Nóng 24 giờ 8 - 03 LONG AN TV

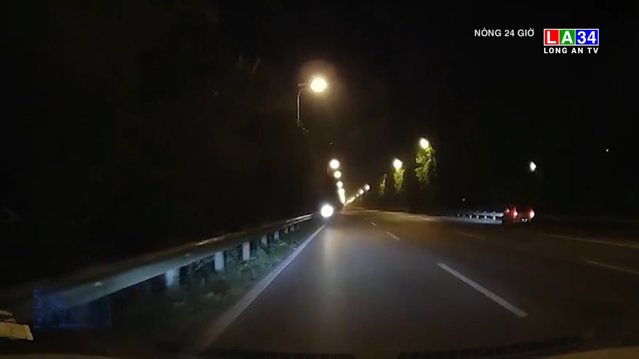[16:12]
Mời quý vị cùng theo dõi ngay sau đây Theo đó, khi thấy người phụ nữ đi lạc vào cao tốc tài xế ô tô đã dừng lại và hướng dẫn chị đi theo xe của mình để ra khỏi cao tốc an toàn Hành động của bác tài xứng đáng nhận cơn mưa lời khen khi video được lan thoả trên cộng đồng mạng